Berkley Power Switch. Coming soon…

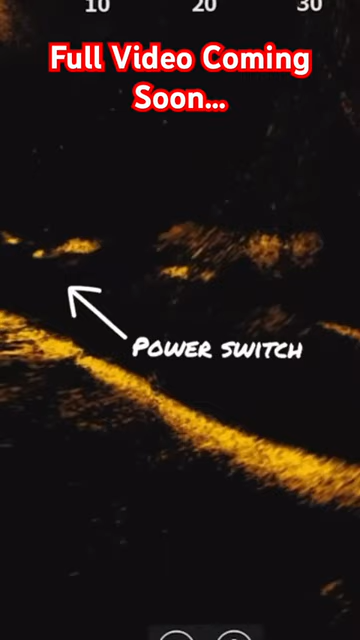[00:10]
And you can slow that down to smaller twitches of the bait, like that one.